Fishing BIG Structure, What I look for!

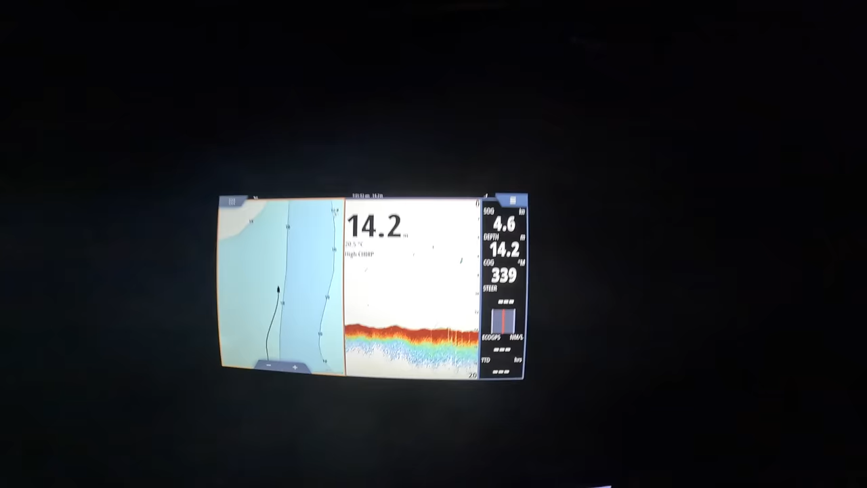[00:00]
so big structure doesn't get much bigger than this this is a great big
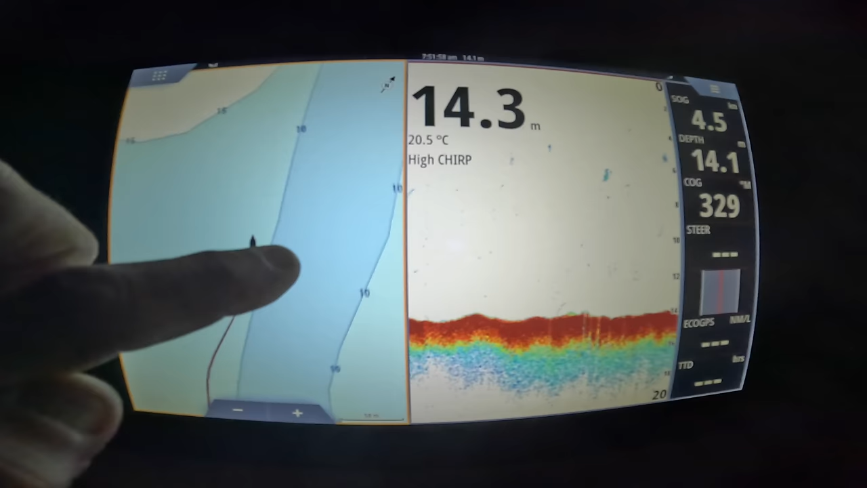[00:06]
On screen: water 20.5°C
complex of reef here I'm just zigzagging along the back edge of it here just trying to see if I can find anything on the sounder that looks interesting and I'm basically I'm looking for bait there's a bit of it holding here midwater sort of but not
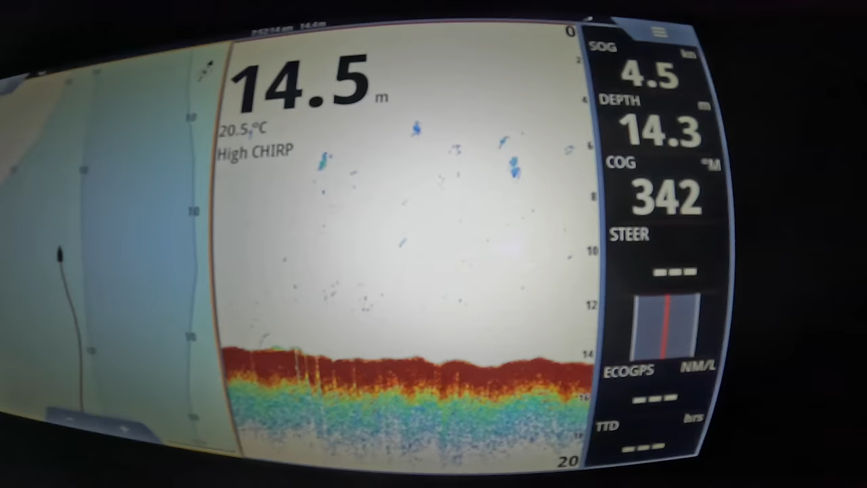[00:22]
On screen: speed 4.5 kn
big congregations of it as yet so I'm just cruising the back edge of this big structure see
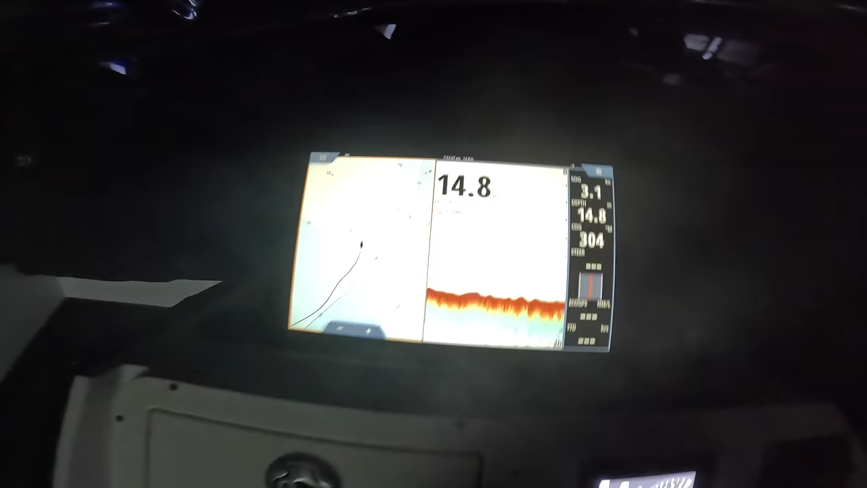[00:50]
back here and just see if I can't find
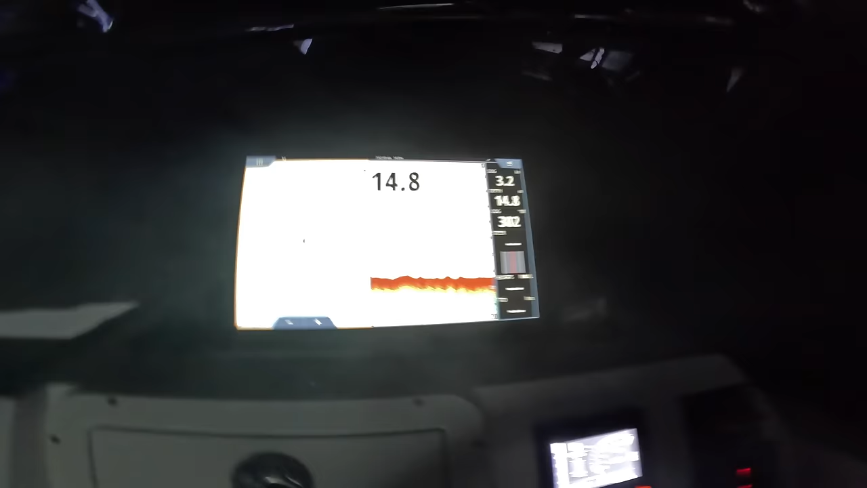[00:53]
there's a bit of bite midwater sort of stuff it's not huge amounts of it but I'm hanging out a little bit off the back of
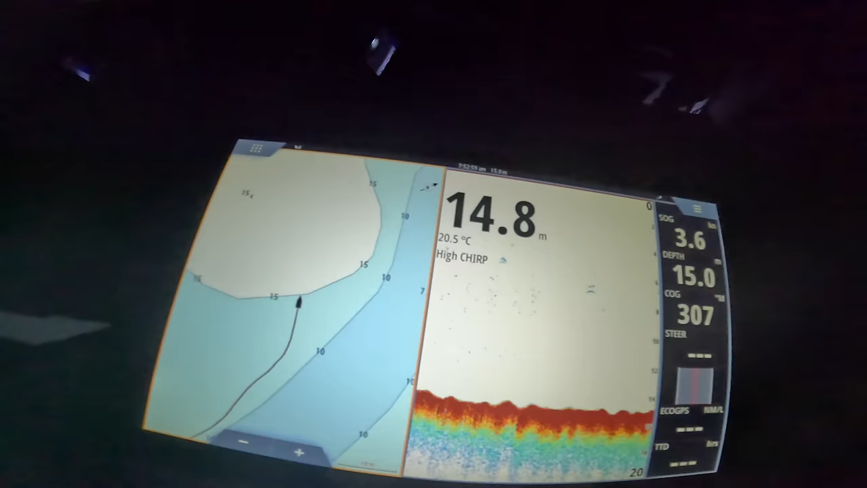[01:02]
On screen: water 20.5°C
the ledge here so I'll turn back in towards the ledge into this structure here this is massive structure I'll show you I'll go over there now
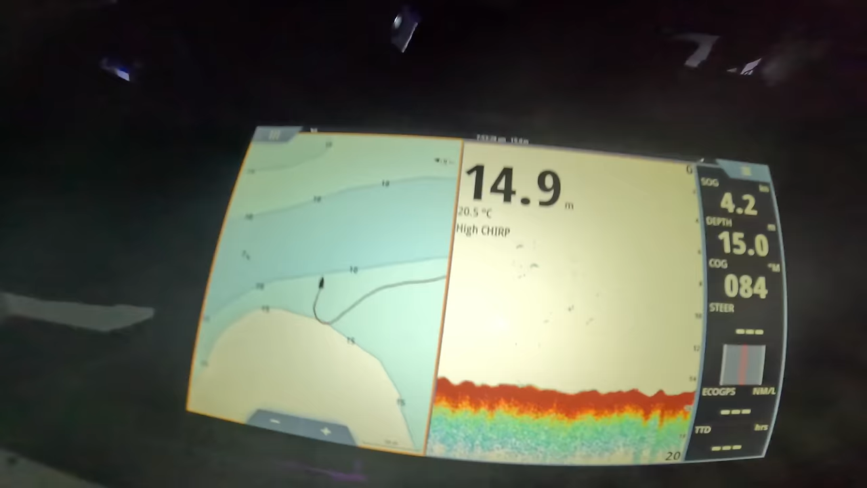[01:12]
On screen: water 20.5°C
all right so watch this I'll show you what I mean by big structure I'm coming up onto it now and you can see there's a lot of bait on the edge of it here holding and up she comes
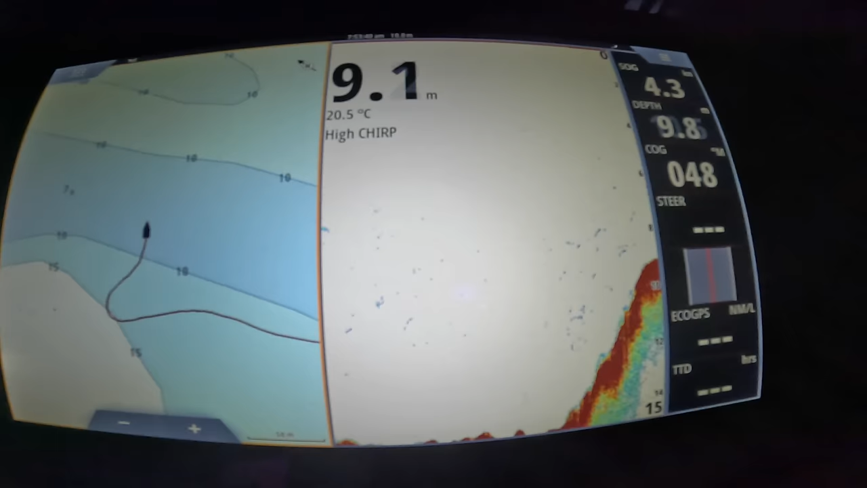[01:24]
On screen: water 20.5°C
that's quite a big ledge very heavy reef that drops off into
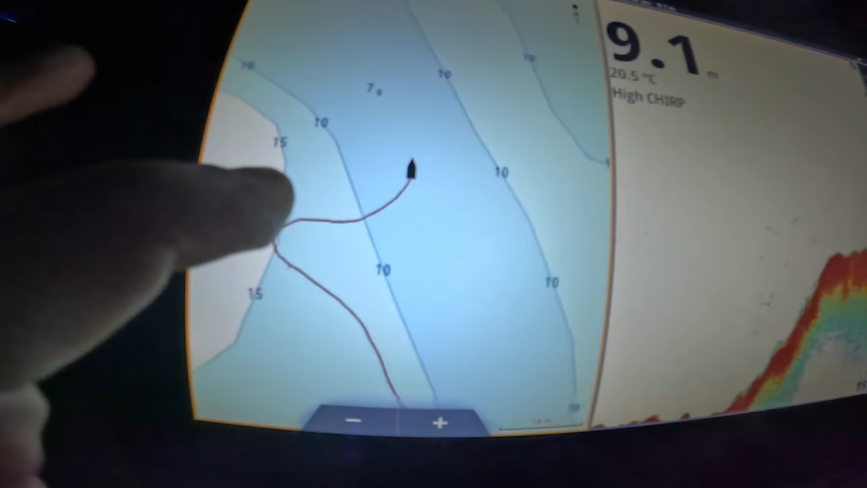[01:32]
On screen: depth 9.1 m, water 20.5°C
basically I know this drops off into sand here so that's pretty much what I'm looking for
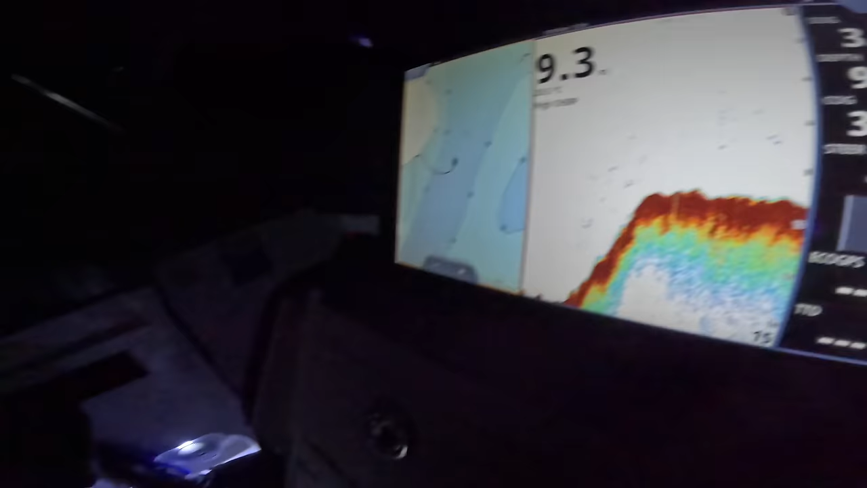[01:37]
I'm just going to zigzag along until I can find a bit of bite or some sort of some fish holding on the edge here and then I'll drop the anchor in and get fishing
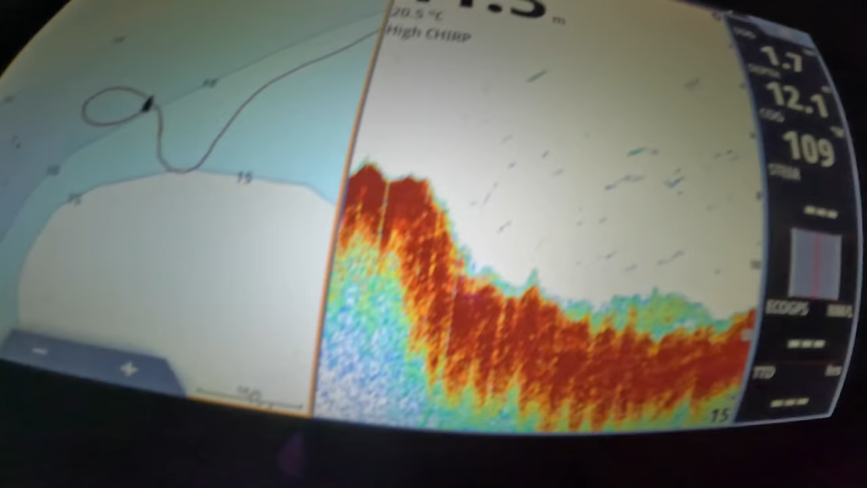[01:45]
all right that's what I'm looking for
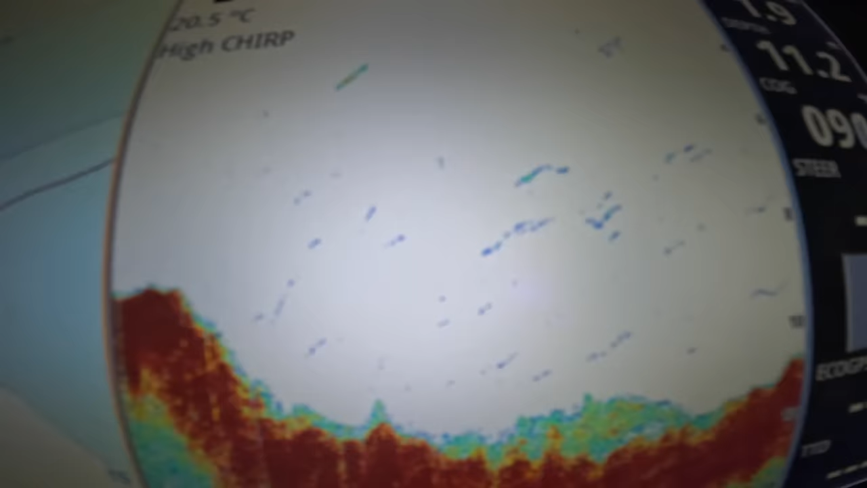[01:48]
right there see that fluff heaps of bait holding on the top I'm going to drop my pick up here